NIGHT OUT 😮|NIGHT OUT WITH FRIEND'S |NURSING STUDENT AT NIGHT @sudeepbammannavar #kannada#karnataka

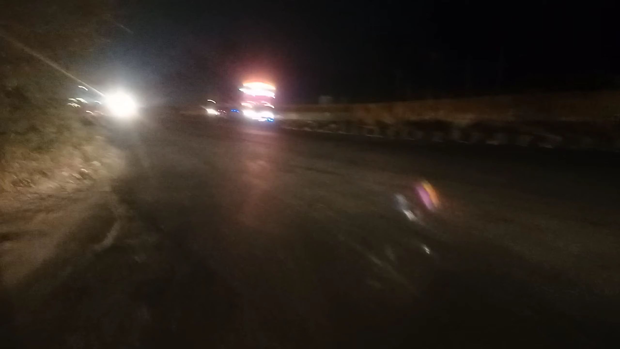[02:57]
ಸ್ಟ್ರೈಟ್ ಹೋದರೆ ಬೆಂಗಳೂರು, ಈ ಕಡೆ ಬ್ಯಾಕ್ ಹೋದರೆ ಮುಂಬೈ ಬರುತ್ತೆ.
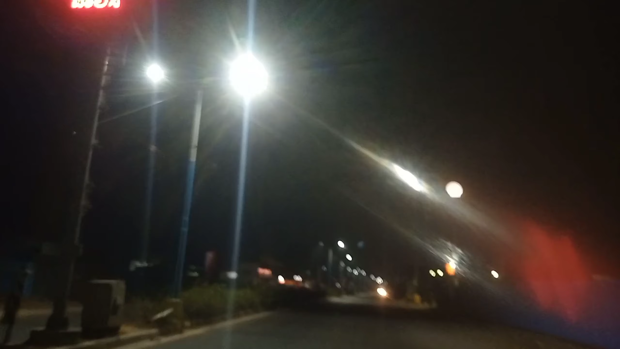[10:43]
ಸಂಚಾರಿ ನಿಯಮಗಳನ್ನ ಪಾಲಿಸಿ, ಕಲ್ಪತರು ನಾಡು ತುಮಕೂರು. ಮೂನ್ ಲೈಟ್ ರೆಸ್ಟೋರೆಂಟ್ ಕ್ಲೋಸ್.
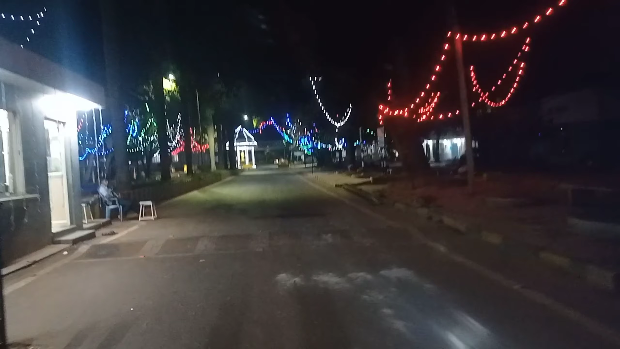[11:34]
ಸೆಕ್ಯೂರಿಟಿ ಪಾಪ ಇನ್ನೂ ಮಲಗಿಲ್ಲ. ಎಲ್ಲ ನೈಟ್ ನೈಟ್ ಮಿರಿ ಮಿರಿ ಮಿಂಚ್ತಾ ಇದೆ.